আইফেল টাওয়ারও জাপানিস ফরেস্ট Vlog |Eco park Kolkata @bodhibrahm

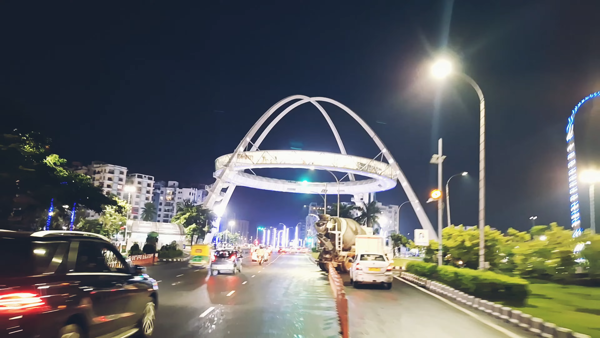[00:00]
বন্ধুরা দেখতে পাচ্ছেন সামনে বিশ্ববাংলা গেট, এটা আমি এখন ক্রস করছি।